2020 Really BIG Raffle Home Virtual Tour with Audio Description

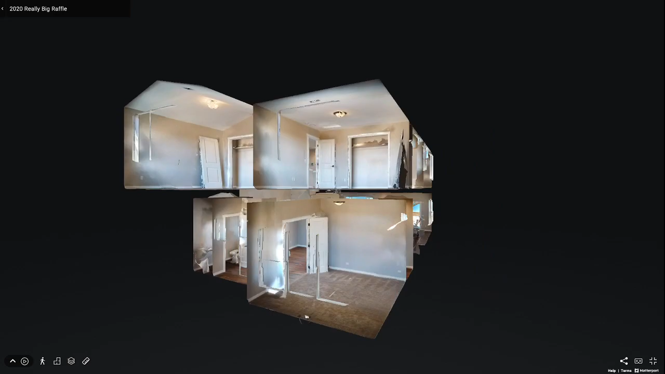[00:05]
The really big raffle grand prize home tour offers an inside look at this beautiful 2,600 square foot two-story home.